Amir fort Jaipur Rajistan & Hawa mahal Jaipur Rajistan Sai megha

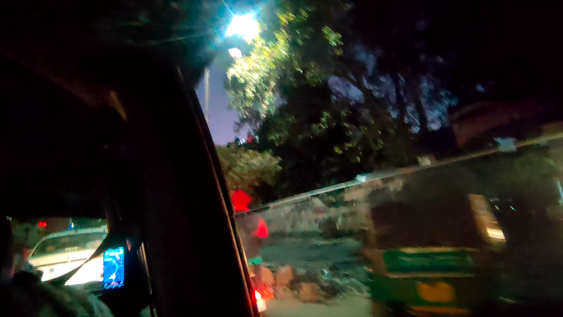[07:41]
गाइस, आप देख सकते हो, मैं आपको रुको बताऊँ, यहाँ पे मकर संक्रांति की जो त्योहार था ना अपना, उसी के दिए जल रहे, बहुत अच्छा लग रहा है। एक मिनट ये थोड़ा सा आ गया, रेड रेड ये देखो गाइस एक नज़र आया होगा लेफ्ट साइड पे, राइट साइड पे बाकी वो रहे,